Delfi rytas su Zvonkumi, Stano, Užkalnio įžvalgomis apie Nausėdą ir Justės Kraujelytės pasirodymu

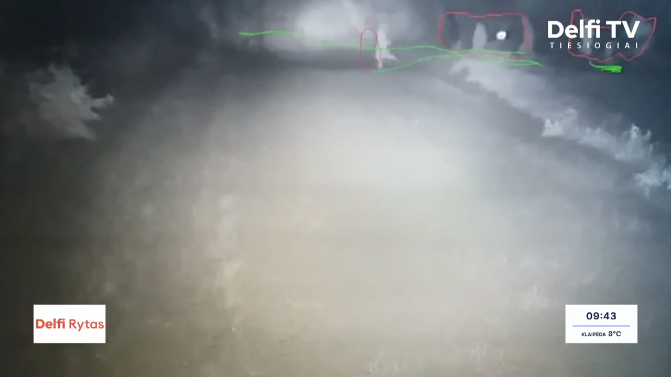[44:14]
Vienas iš jų neteisėtų migrantų prasiveržimas,
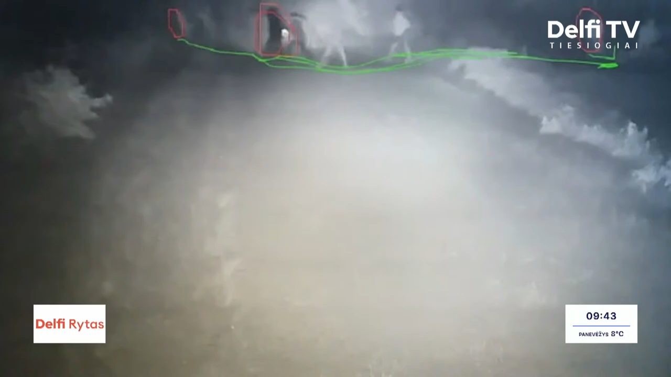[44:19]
brutalus neteisėtų migrantų bei Baltarusijos teisėsaugos institucijų elgesys.
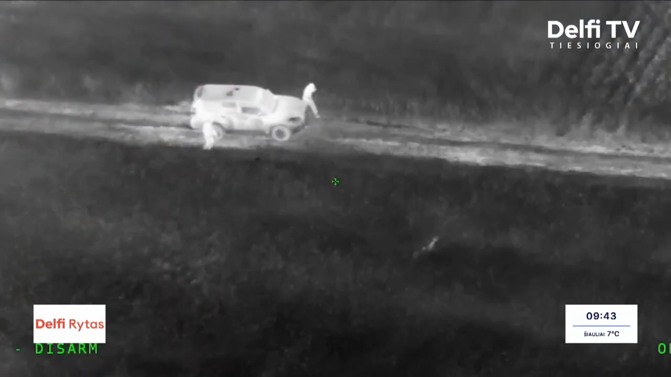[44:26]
Į Lietuvą šiemet per pasienį su Baltarusija neteisėtai pateko per 4200 migrantų.